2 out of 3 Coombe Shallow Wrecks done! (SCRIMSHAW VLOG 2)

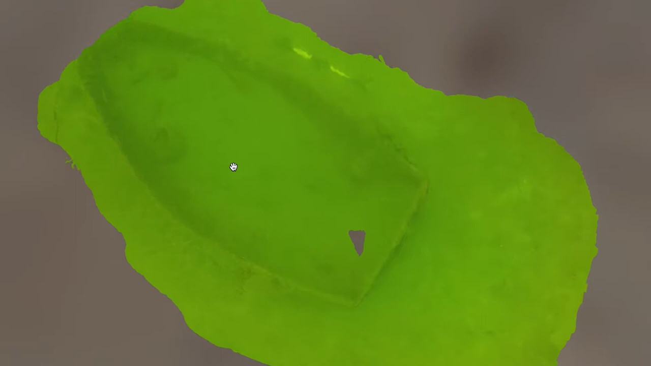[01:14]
noisy model from a backup video that I took but we were able to record all of the measurements all of the depth so we have those for next time when we go back.